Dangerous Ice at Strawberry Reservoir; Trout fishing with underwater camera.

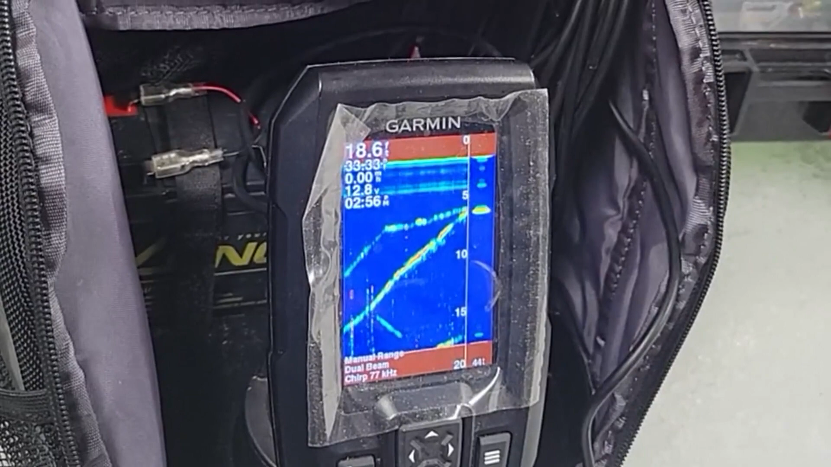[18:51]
oh yeah oh yeah he's yeah he's sure he's in your lap got him got him
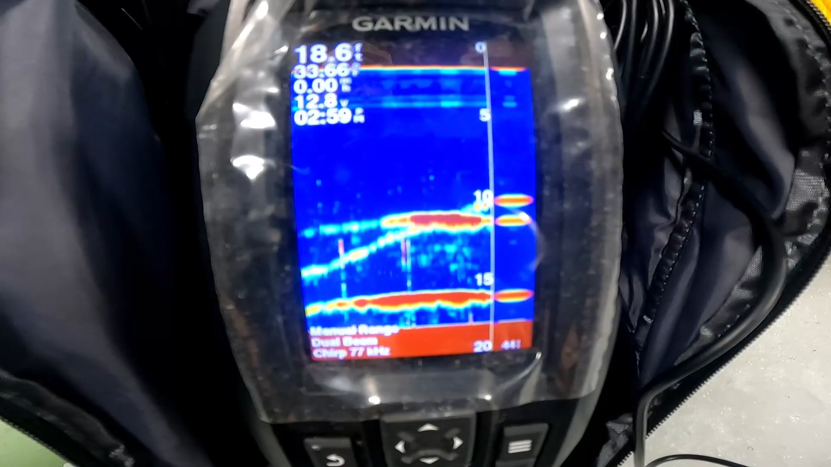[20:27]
bunch of them we're supposed to be going home now they finally come back when
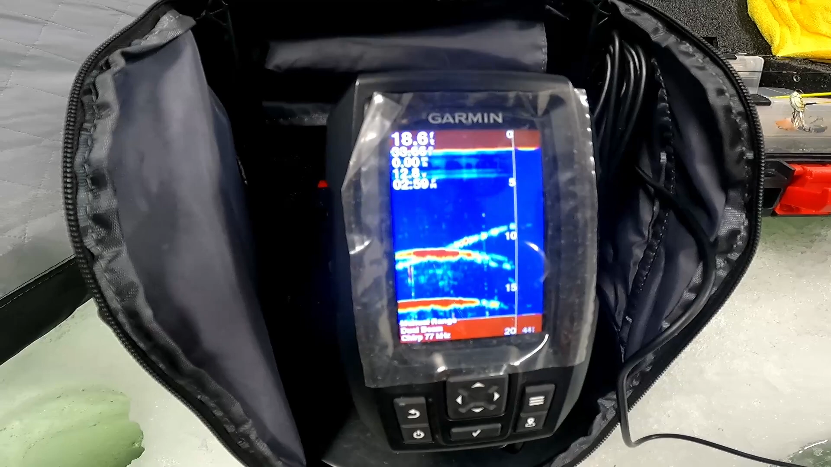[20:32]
we're supposed to go home oh man he was following me all the way up let's go down get their attention again